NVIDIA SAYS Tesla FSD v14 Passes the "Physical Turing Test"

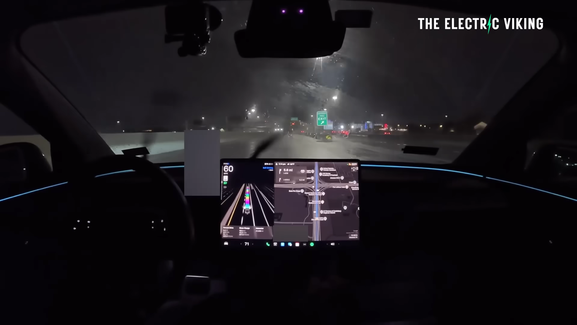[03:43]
I mean, you can really, really, you struggle to see the cars in front of you. It's really challenging visibility.